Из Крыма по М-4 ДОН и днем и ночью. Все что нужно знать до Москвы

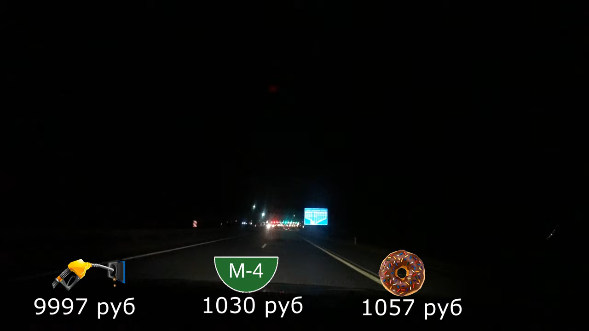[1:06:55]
прикольно так ребята добрались мы еще до одного платника вон сколько полос время полдвенадцатого а машин видите как много ну не прям много да достаточно для такого времени тут проходит платник да ребята сто семьдесят рублей